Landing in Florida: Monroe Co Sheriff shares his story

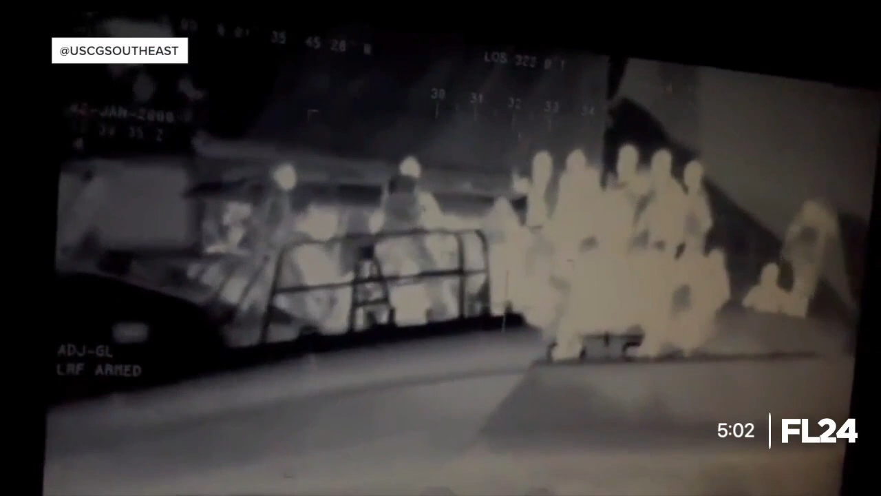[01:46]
The majority of people coming from Cuba and Haiti. We're talking the hundreds.